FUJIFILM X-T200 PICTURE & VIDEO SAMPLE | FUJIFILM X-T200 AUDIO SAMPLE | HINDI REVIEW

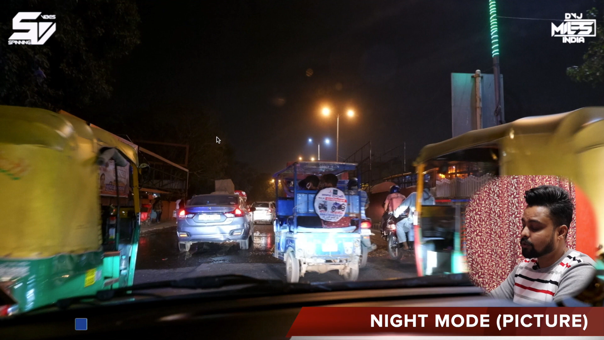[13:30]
है सो ये भी कुछ night mode की picture से आप देख सकते हो सारे shots वाले गाड़ी के अंदर से लिए हाला कि मेरे पास जादक दिन के लिए camera था नहीं बट स्टिल सो ये भी कुछ इस तरीके से shots देखने को मिल जाएंगे और ये भी एक dark mode के अंदर आप देख सकते हो जितनी light आपको